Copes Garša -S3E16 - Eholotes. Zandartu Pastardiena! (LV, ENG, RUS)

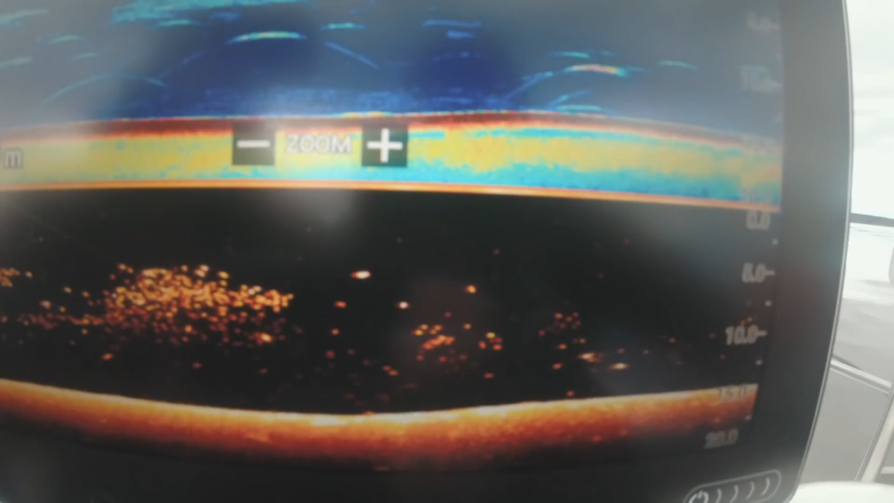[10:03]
Tātad šeit arī mēs risinām mīklu. Tā kā mēs redzam, bildē ir ļoti izteikti baltās zivis, tās ir kaut kādi brekši vai pliči, visdrīzāk.
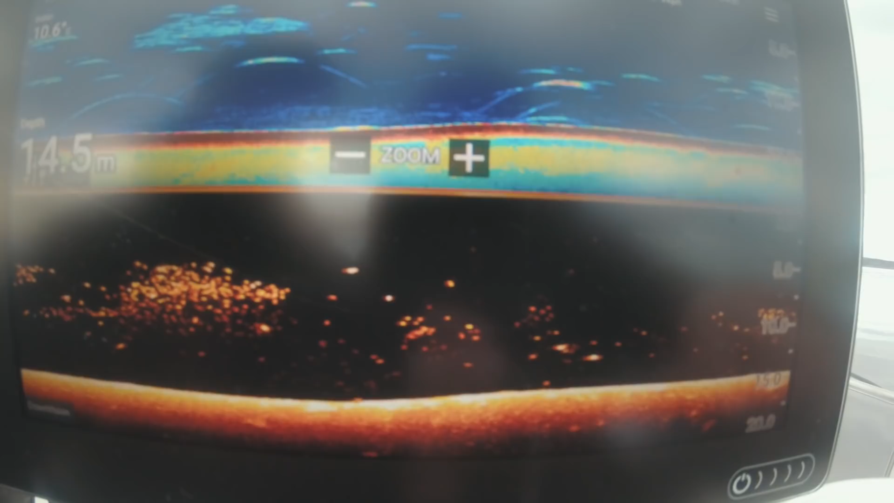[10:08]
Un mēs redzam, ka te ir divas īstenībā lielās zivis šajā ekrānā.
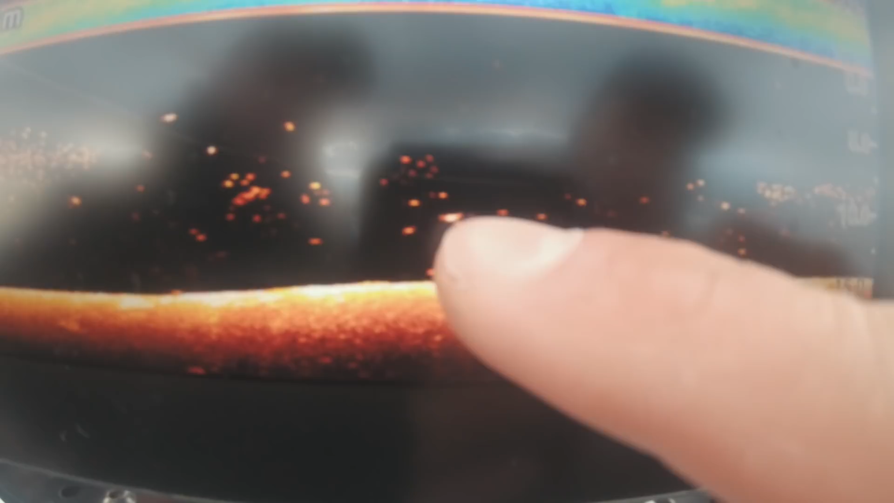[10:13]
Un mēs varam redzēt, ka ir viena zivs arī ir augstāka virs bara,
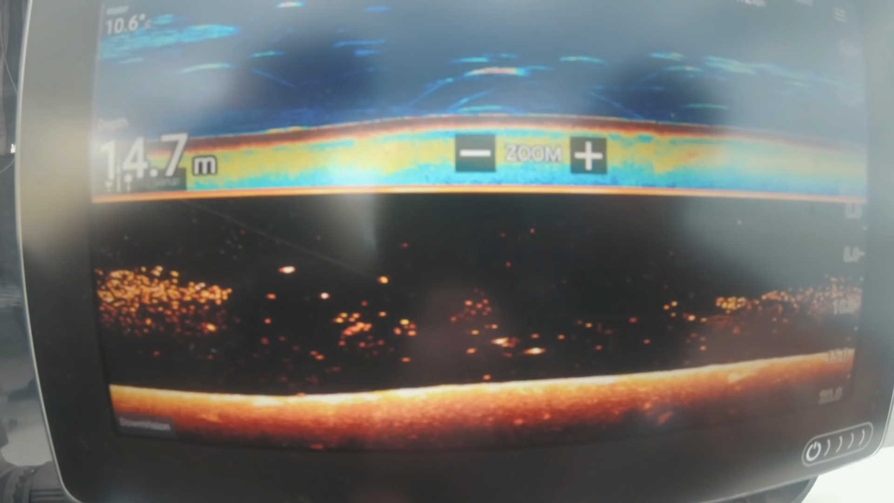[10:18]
On screen: depth 14.7 m
kā mēs esam novērojuši tās mēdz būt līdaka.
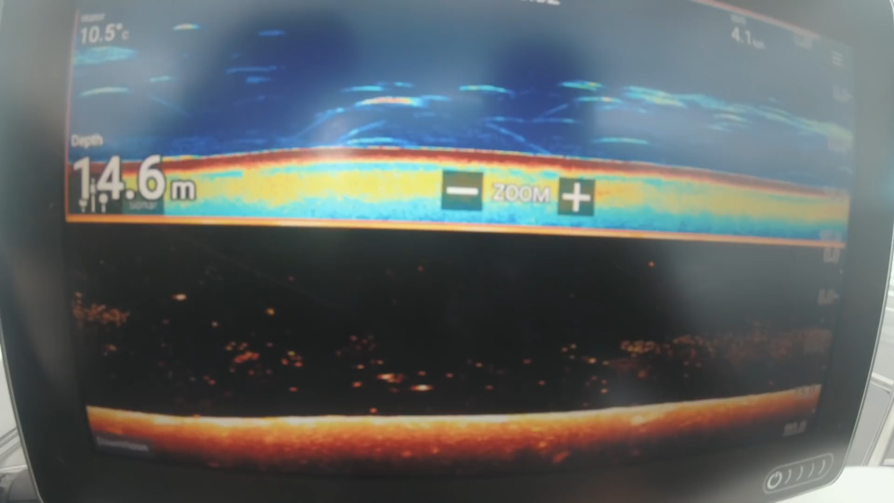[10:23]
On screen: depth 14.6 m
Pārējais bars, mēs redzam, ir viss tāds viengabalēns un zivs ir viena izmēra.
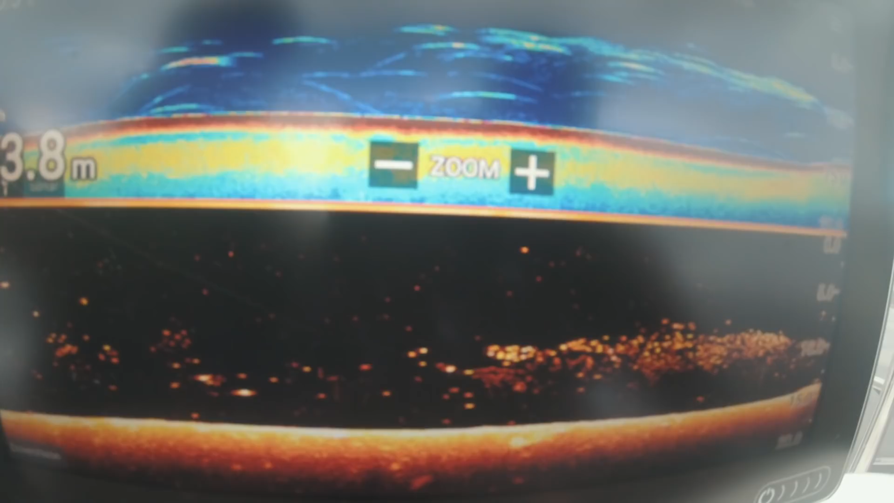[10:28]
Nu, tā ir stāsts par to, ka tu meklē tās 10 atšķirības. Jā.
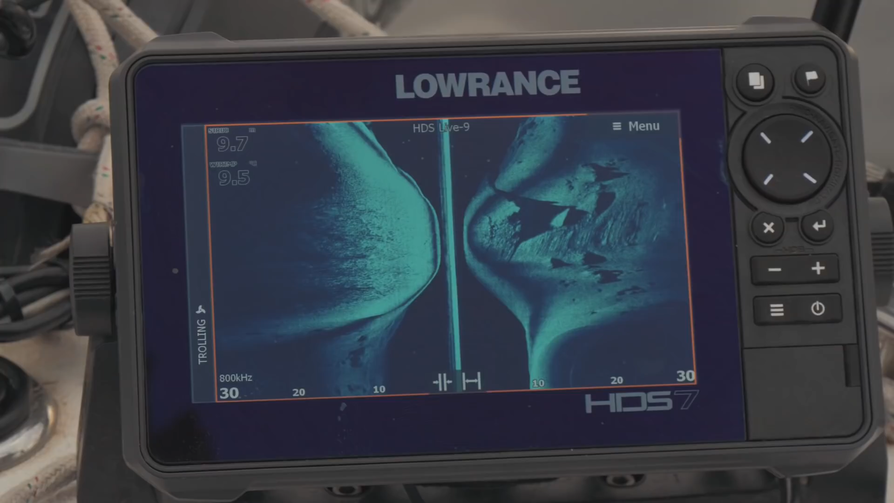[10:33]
Rekur, piemēram, es gribu parādīt, šitas te ir tāda klasiskā bilde, ko iesācēji domā, rekur ir ļoti daudz zivis, un varbūt, ka te ir kaut kāds, nu, ka te būtu jāmet, nu. Mēs, Kasper, nekad šeit nemakšķerētu, ja? Tāpēc, kad mēs redzam, ka tas zivis sastāvs ir pilnīgi vienāds, un te ir vienkārši putra ar vienādu izmēru zivīm, ja?
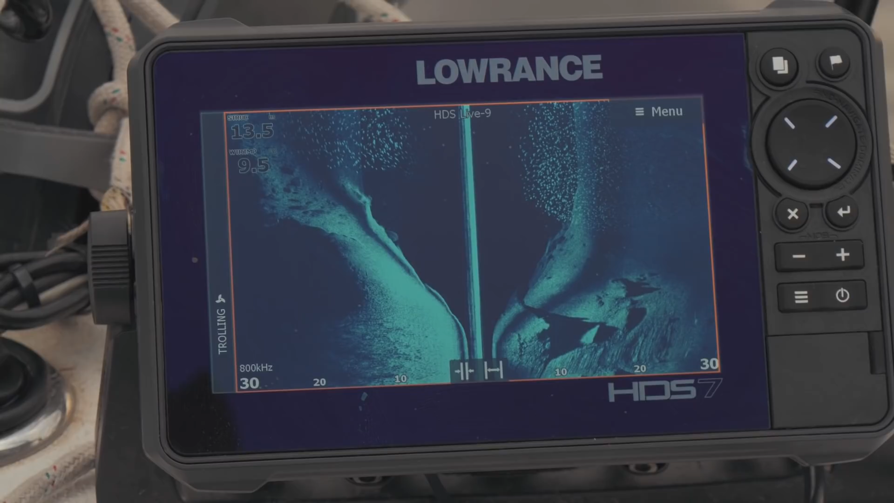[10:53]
Nekas te neatšķirās. Nu, līdz ar to arī plēsējiem tur nav jābūt, un vēl ko mēs varam novērot, ka viņš ir vienkārši vienā bara vienā līdzenā klājienā bez pārāvumiem.
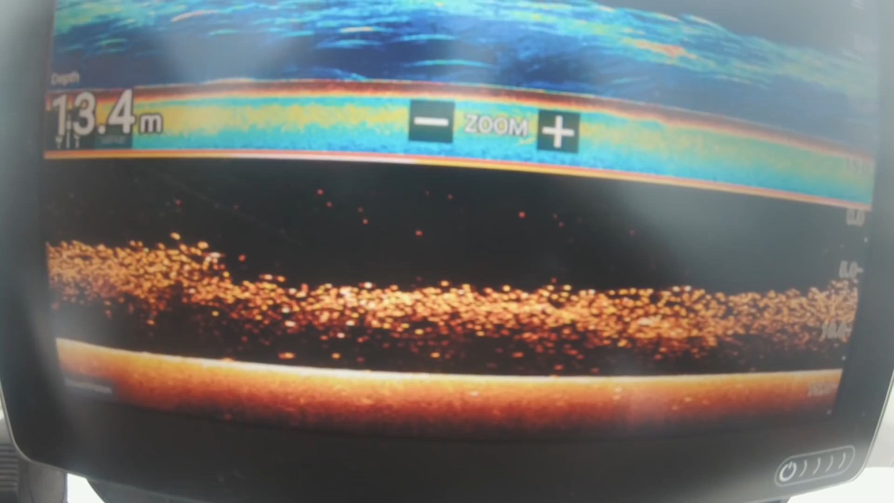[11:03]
On screen: depth 13.4 m
Tas nozīmē, ka viņi nekustās, ka viņus neviens nedanā un viņi te vienkārši guļ. Ļoti labi, Sands, ka tā var redzēt arī struktūru, kur ir cieta ar akmeņiem.
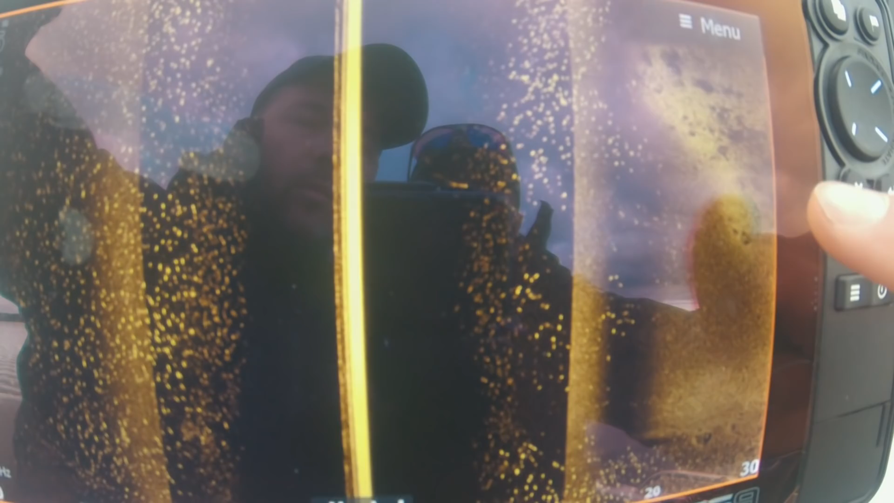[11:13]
Noteikti, ja mēs ar džigu mētāt, tad noteikti mēs mēģinātu mētāt ap šādu rajonu.
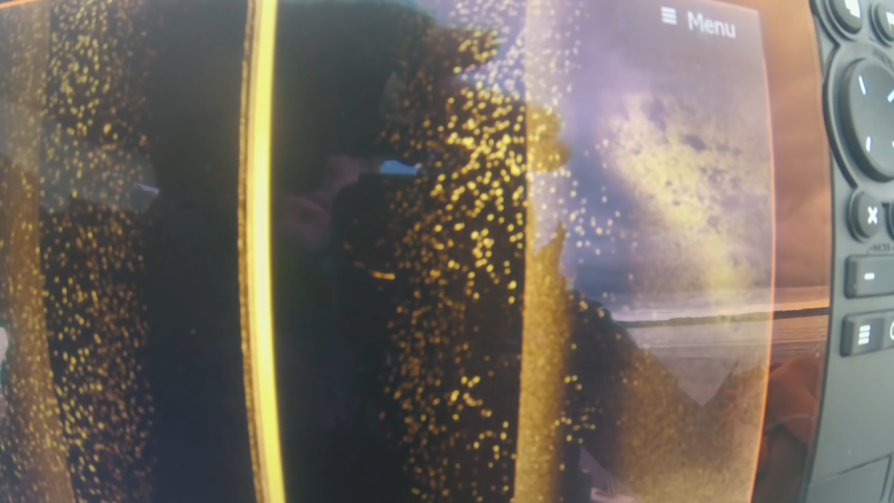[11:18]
Teiksim, mēs mēģinātu ķert zivi. Jā, jo šajā vietā ir cieta grunts, nu tad mēs varam darīt sekojoši.
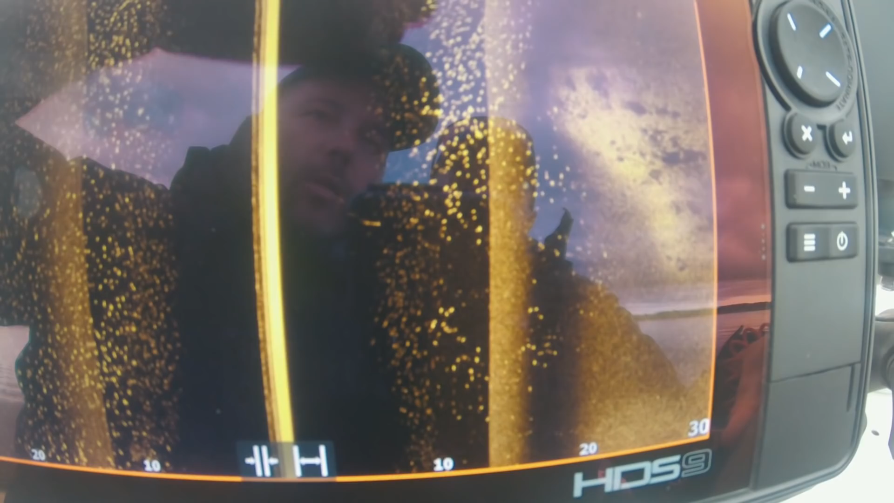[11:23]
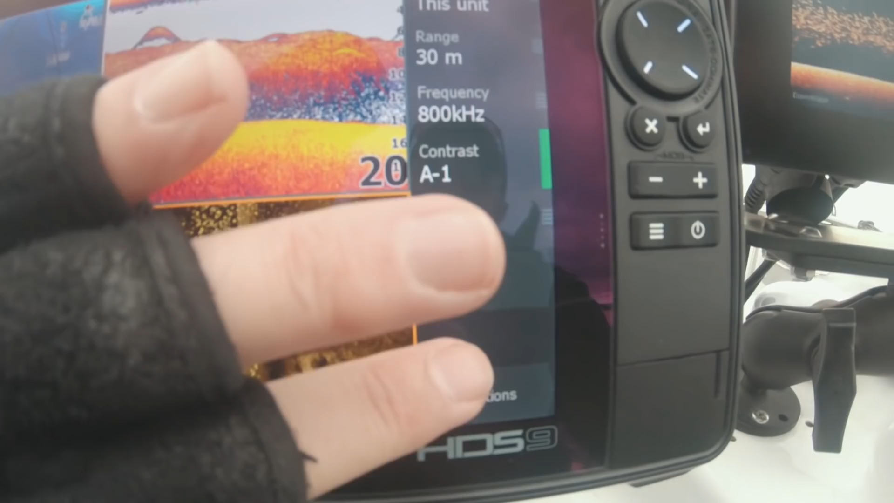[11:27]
Mēs uzliekam šo te režīmu, trīs skatiem, nospiežam.
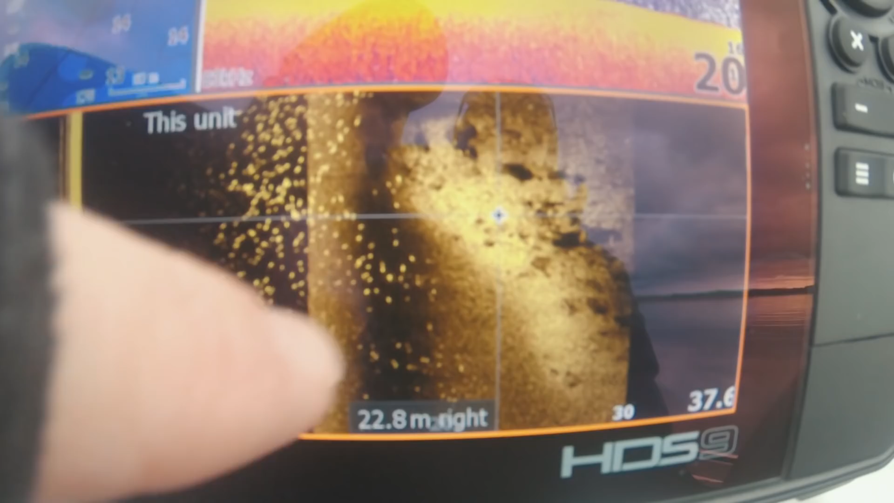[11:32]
Kursori, ja, un mēs redzam kartē 40 metri.
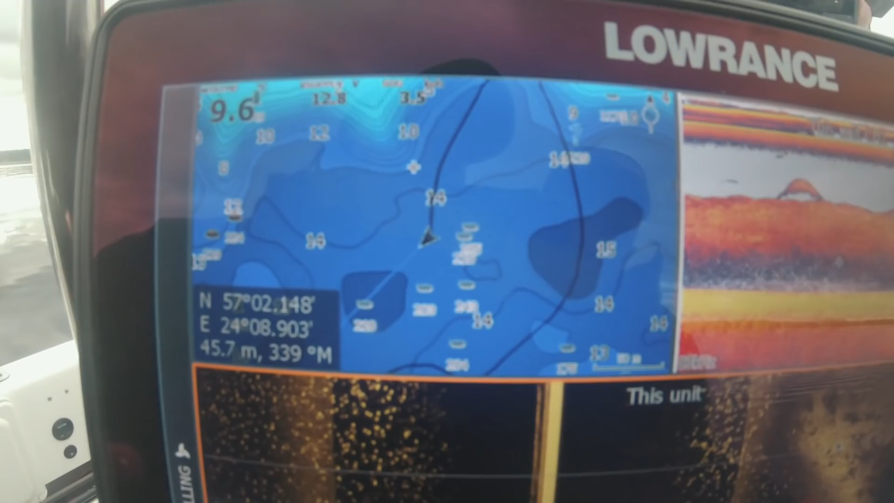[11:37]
Nu, mēs tagad varam aizbraukt uz turienu un nostāties. Tā ir tāda tehnoloģiskā lieta, ko mums dod tie vairākie sānu skati.
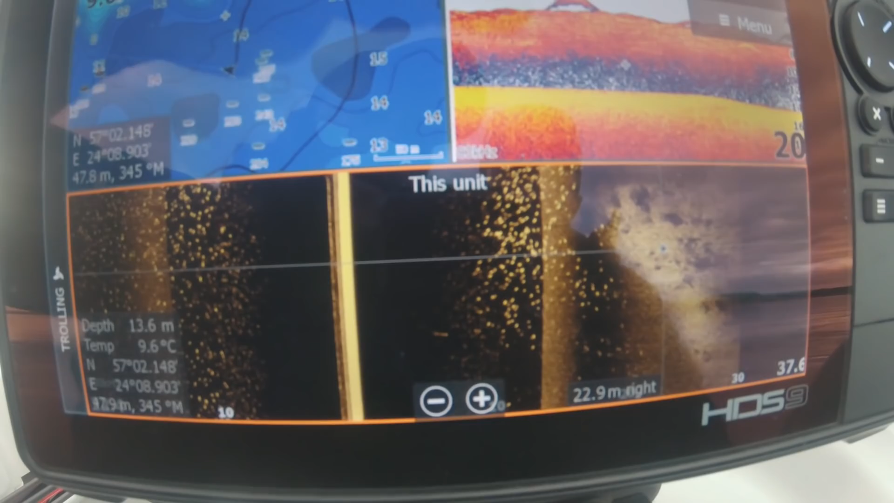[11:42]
On screen: depth 13.6 m, water 9.6°C
Tātad mums varbūt Eholotes no pavisam vienkāršām senos laikos, kad man bija pa 100 latiem, kas rādīja tikai dziļumu un downscanu, un ar viņu varēja atrast struktūru.